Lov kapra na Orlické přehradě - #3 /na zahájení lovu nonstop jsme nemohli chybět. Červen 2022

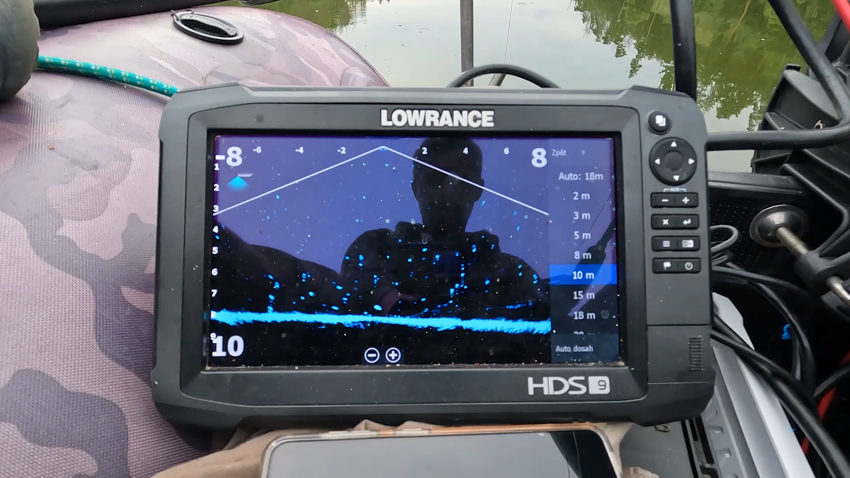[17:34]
Vypouštěj, takže to, co tam všechno bublá, je plyn z bahna.